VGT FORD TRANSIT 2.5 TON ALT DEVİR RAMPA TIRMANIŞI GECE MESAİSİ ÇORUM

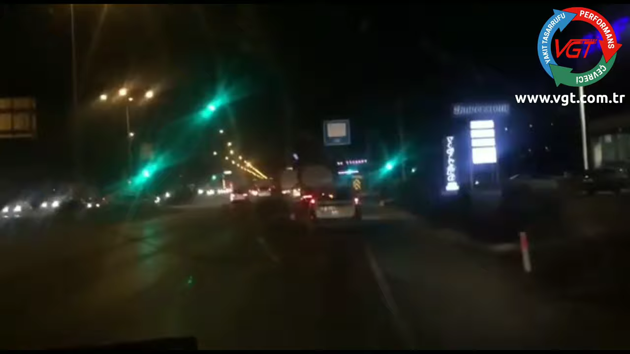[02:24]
Bu yüklü. 3500 devir civarlarında 3. vitesle çıkıyorum. Tamam. Bu virajı normal kaçta dönüyorsun burada? Evet. 3'le mi dönüyorsun? Aynen. Tamam. At abi 4'e. At at bekleme. Sen normal alışmışsın yani 2500-3000 devire kadar bağa attırıp. Şu an 4'te gidiyoruz. 5'le abi arabayı. Bu araba normal yer miydi şimdi? Kesinlikle yiyemezdim. 5'te şimdi rampamız başlıyor hafif. Zorlayalım arabayı.